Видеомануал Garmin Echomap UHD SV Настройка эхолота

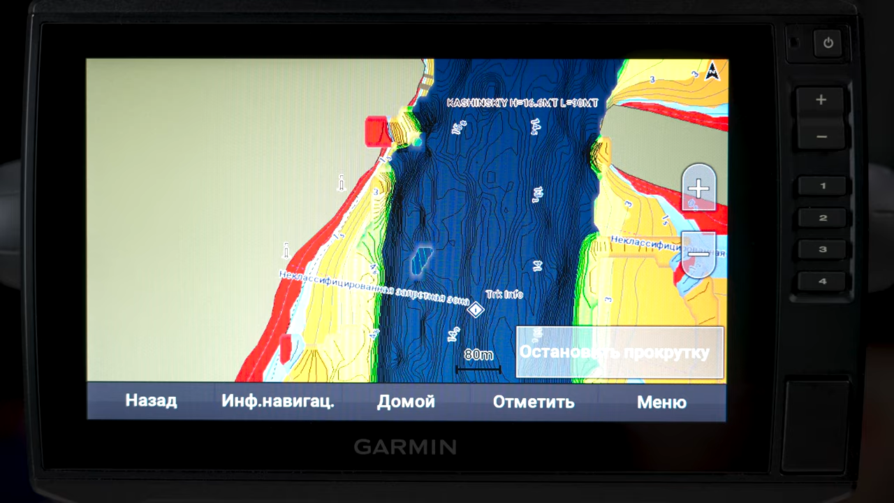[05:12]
Далее заходим в настройки карты. Ориентация. Ориентация по курсу удобна непосредственно на воде.
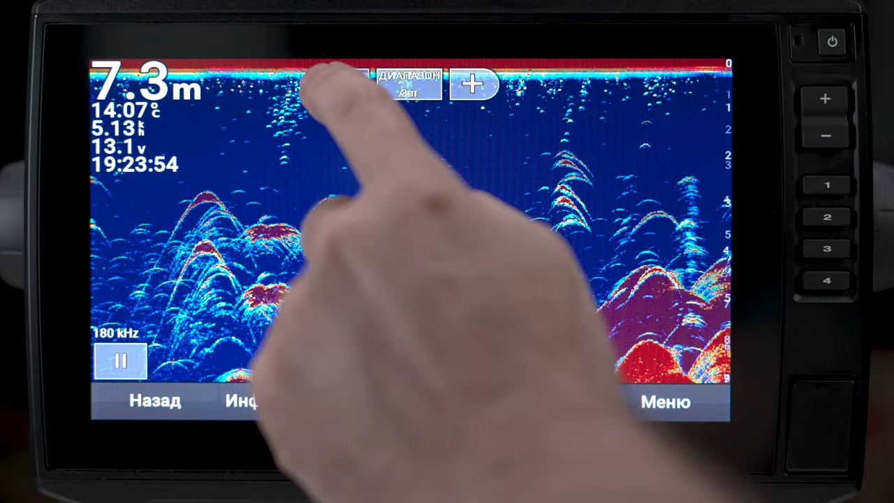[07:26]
On screen: depth 7.3 m
Экранными и физическими кнопками мы можем менять диапазон просмотра глубины. Также имеется и авторежим. На экране имеется кнопка паузы приложения сканирования.
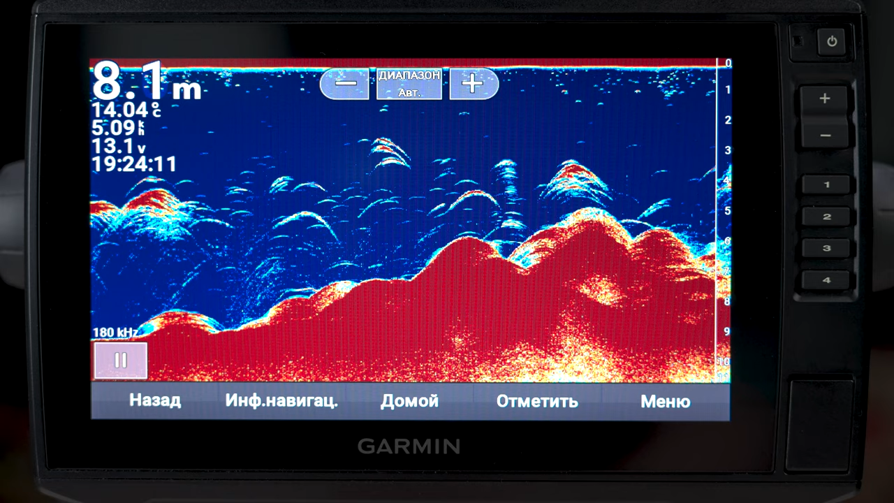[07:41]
On screen: depth 8.1 m, water 14.04°C
Идем в меню. Усиление. Таким образом мы устанавливаем интересующую нас плотность наблюдаемых объектов. Справа имеются авторежимы.
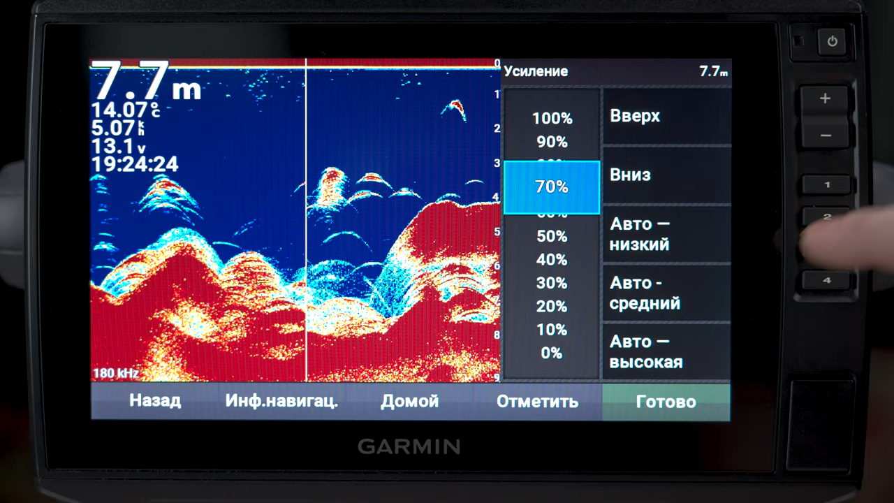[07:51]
On screen: depth 7.7 m, water 14.07°C
Ширина луча. По сути, это выбор частоты. Чем ниже частота, тем шире угол обзора луча.
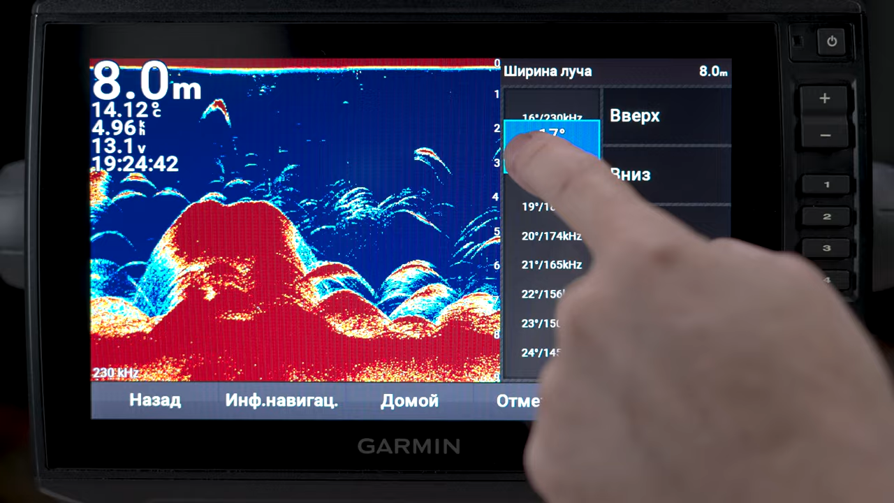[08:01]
On screen: depth 8.0 m, water 14.12°C
Масштаб. Мне очень нравится наличие лупы у Гармина. Выбираем увеличить. И на экране сканирования у нас появляется окошко лупы.
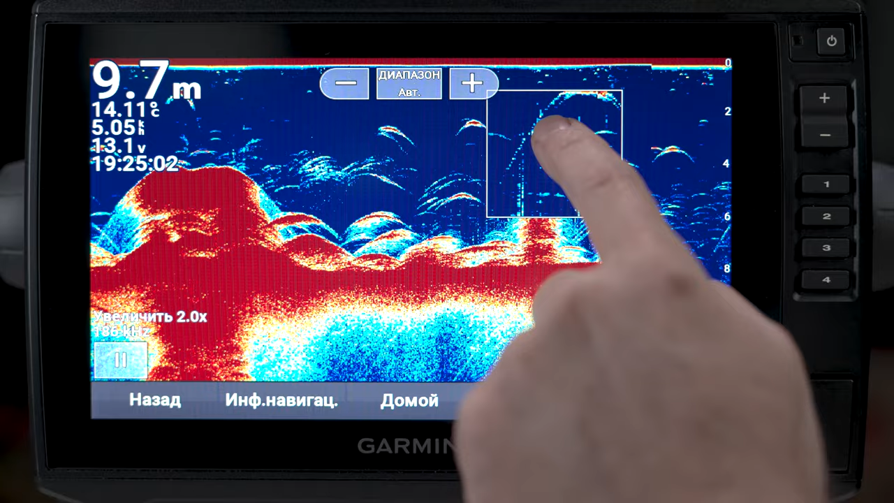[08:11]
On screen: depth 9.7 m, water 14.11°C
Причем его можно убрать или вызвать на экран в любой момент пальцами. Передача сонара. При необходимости можно отключить датчик. Изменение наложения слоев.
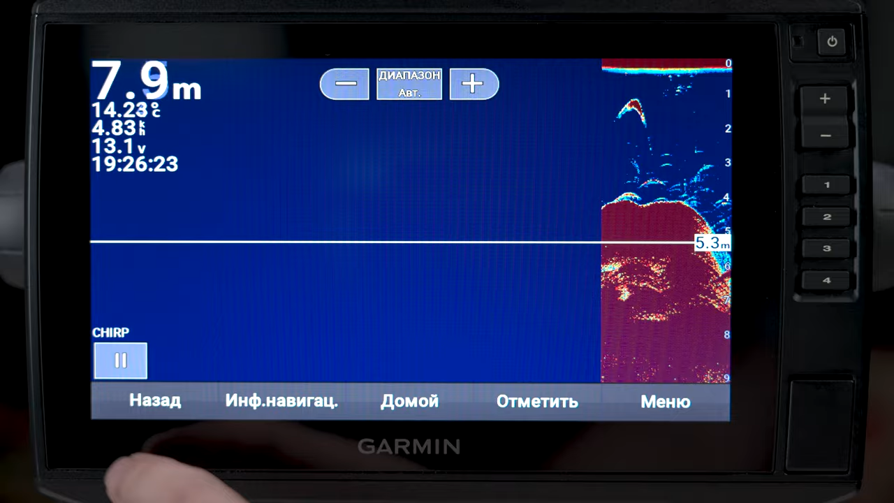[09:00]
On screen: depth 7.9 m, water 14.23°C
Можно установить свою отметку на интересующей нас глубине. Элемент управления на экране. Выбираем диапазон или усиление.
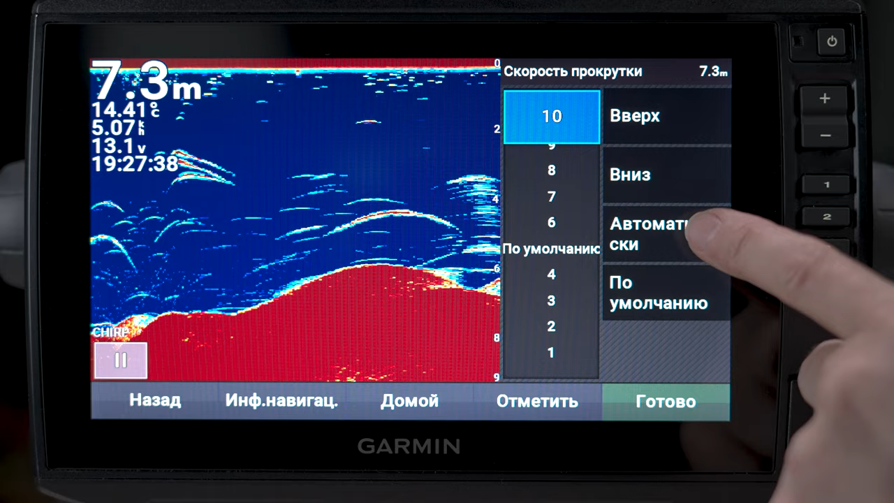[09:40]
On screen: depth 7.3 m, water 14.41°C
Но в реальных условиях получаемая картинка будет немножко растягиваться. Подбирается с учетом скорости судна. Но в большинстве случаев прекрасно работает автоматическое. Закладка «Гид». Цветовая схема.
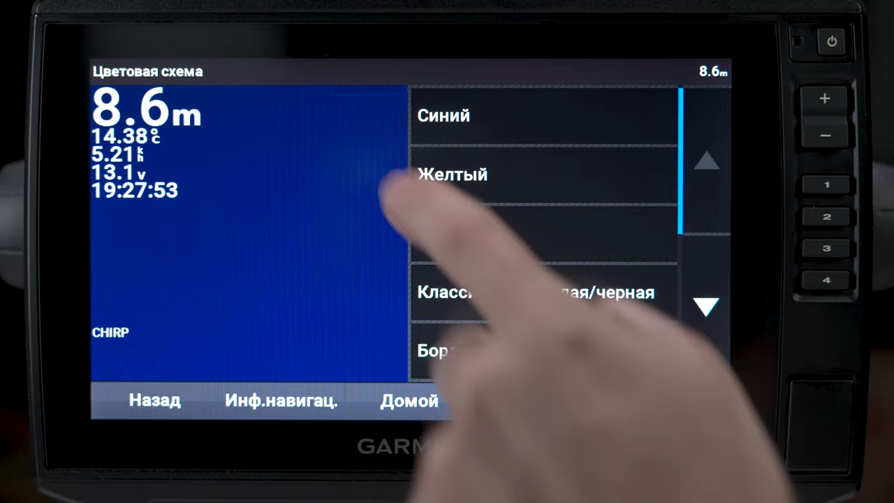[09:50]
On screen: depth 8.6 m, water 14.38°C
Можно подобрать наиболее удобную, исходя из предпочтений и времени суток.
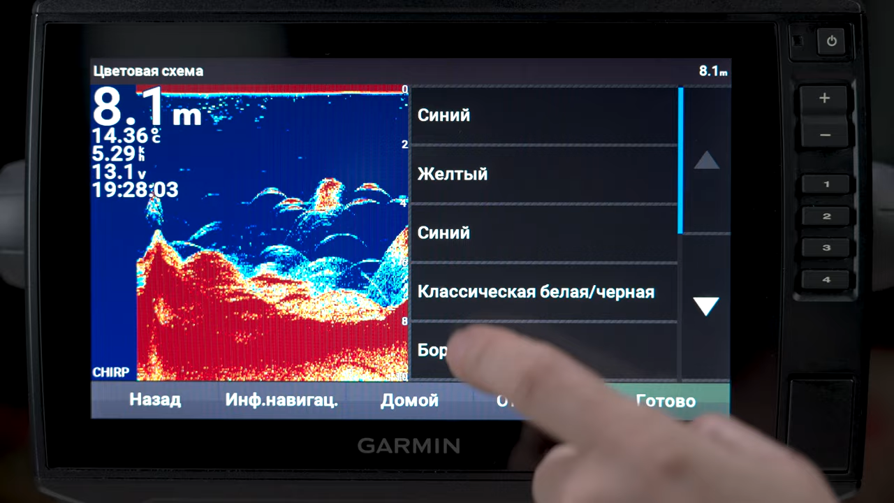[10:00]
On screen: depth 8.1 m, water 14.36°C
Аскоб. Выводит в правую часть экрана показания с датчика без обработки. Используется, например, при ловле сама на квок.
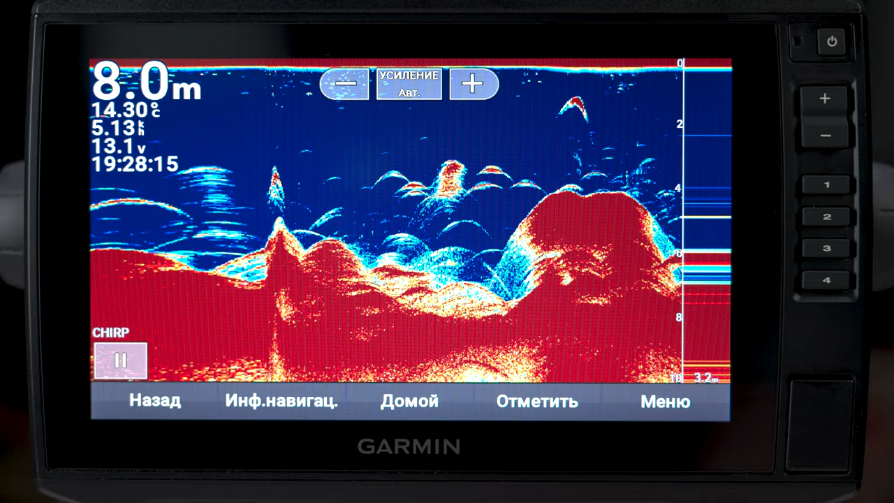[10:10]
On screen: depth 8.0 m, water 14.30°C
Символы рыб. Распознавание дуг и вывод на экран графического изображения рыбки.